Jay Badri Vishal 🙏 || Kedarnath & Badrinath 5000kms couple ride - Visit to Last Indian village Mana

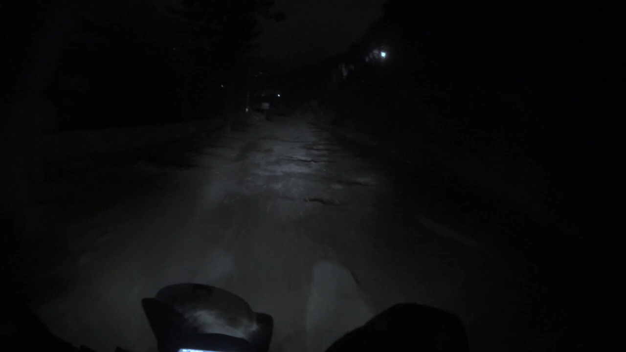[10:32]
आधे घंटे पहले अच्छा खासा सब दिख रहा था, अभी अंधेरा होने लग गया है। वी आर स्टिल 40 odd kilometers बिहाइंड जोशीमठ, वे 40 किलोमीटर। एक तो ये बद्रीनाथ वाला हाईवे जिसपे पूरा काम चल रहा है, तो कम से कम 1.5-2 घंटे लगेंगे, 8 बज जाएंगे पहुंचने को। अभी एक काम करते हैं, जोशीमठ पहुंचते हैं, जोशीमठ में होटल ढूंढते हैं, रूम चेक इन करते तो जनाना चिट्टा सांगून तरी ऐसा खड्डे नहीं।
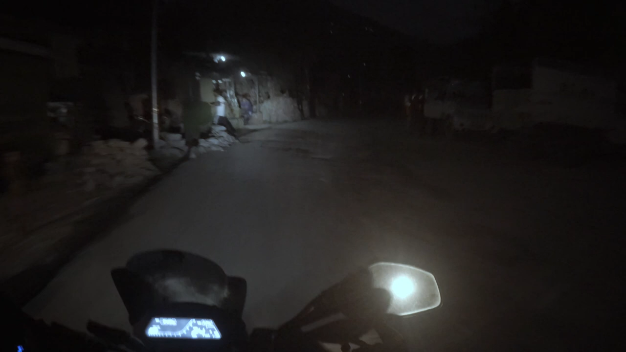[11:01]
हाँ तो क्या कह रहा था मैं, रूम चेक इन करते हैं और फिर रूम नहीं मिलते हैं सीधा। ओके तो अभी यहाँ से 40 किलोमीटर का लॉन्ग जंप इन 3, 2, 1 एंड नाउ।